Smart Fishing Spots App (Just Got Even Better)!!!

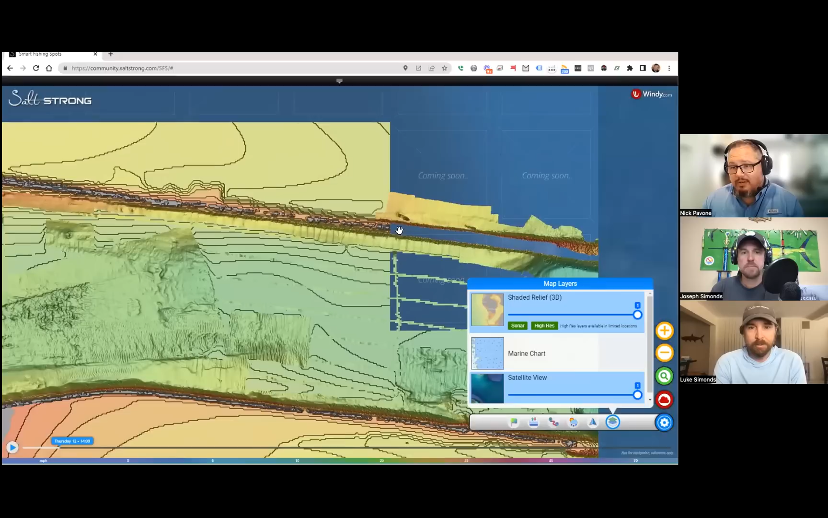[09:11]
really how detailed it is yeah there's a boat right there a rack right off that jetty uh
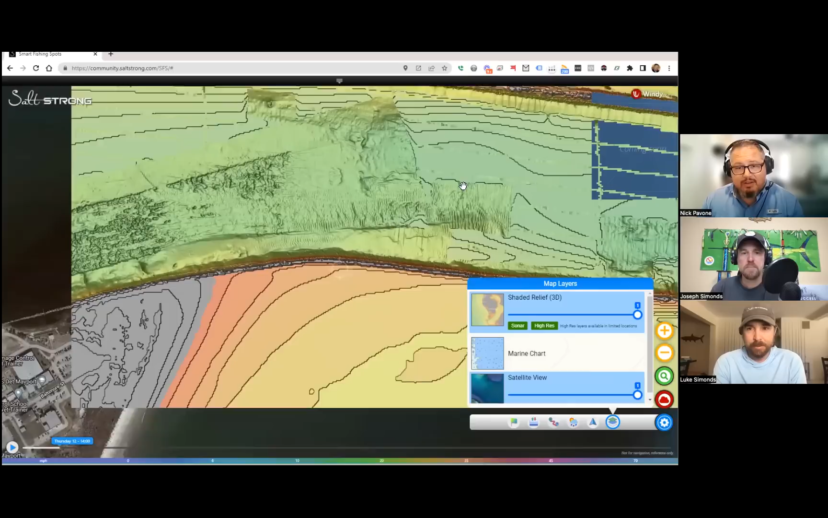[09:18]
someone probably knows what that is um
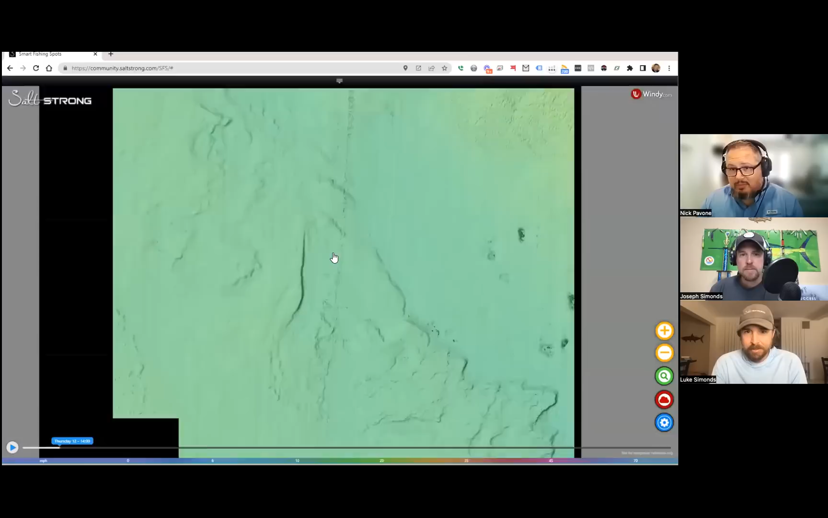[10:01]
something um but then like some really good looking ledges and stuff no doubt yeah and and it goes uh let's see this is a